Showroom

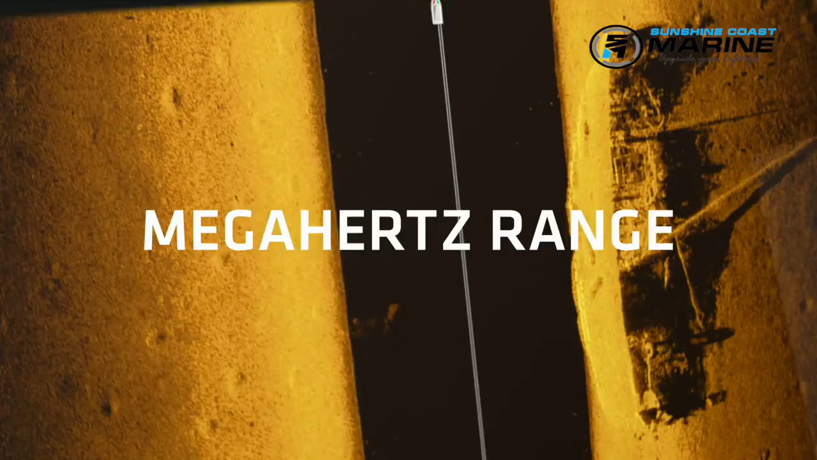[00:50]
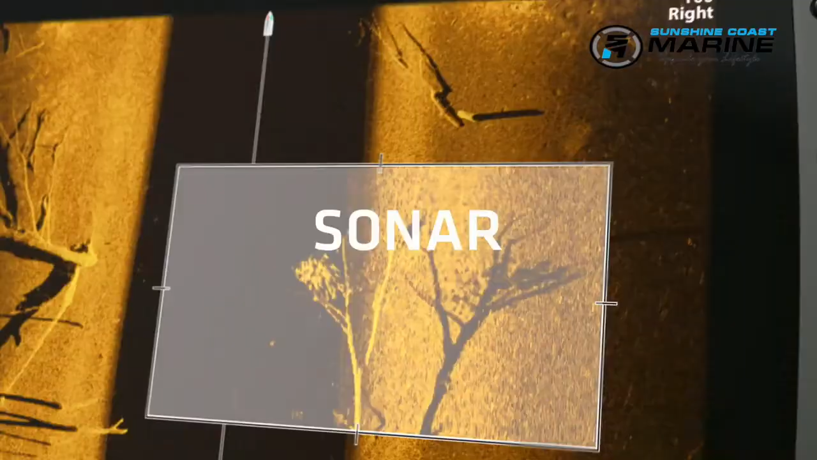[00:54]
Because higher frequency sonar means higher frequency of this.
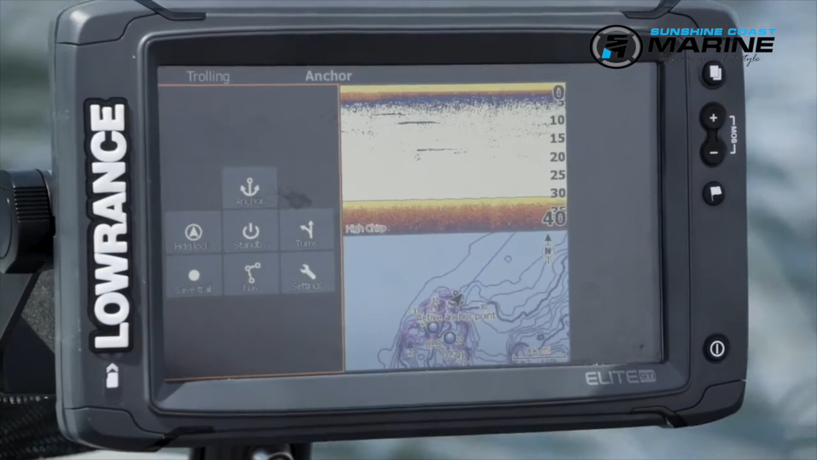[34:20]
I can also get into doing pre-programmed turns, so if we want to do zigzags, we can come in here and tell it how many legs we want it to do, the distance, and then we can zigzag along an area and a path and have it do that.
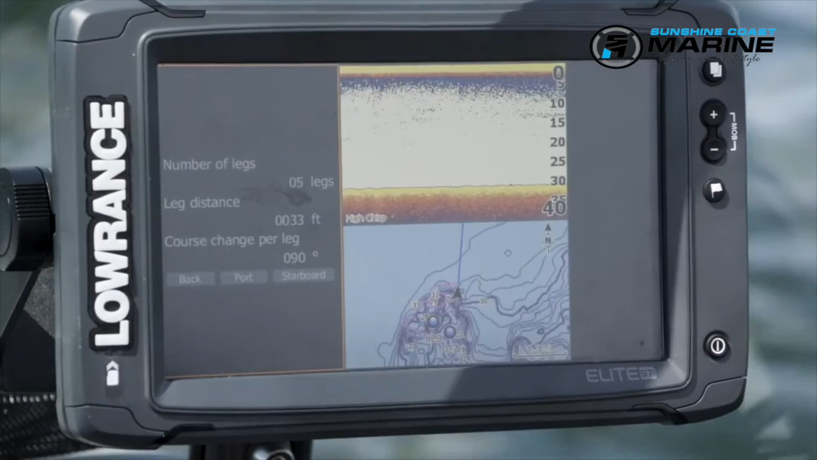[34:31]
We can also do one really nice feature is create a custom route. So if I want to take and maneuver through this area and kind of zigzag back and forth along these contour lines, all I have to do is hit new, route, and just touch the screen.
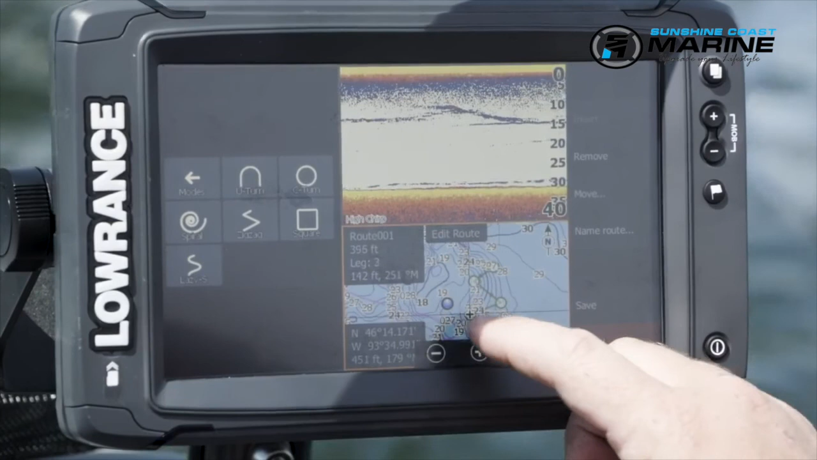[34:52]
And this is where the touch screen becomes really nice, because I can take and create my own route. So I'm just going to call this 3 mile, because that's where we're at.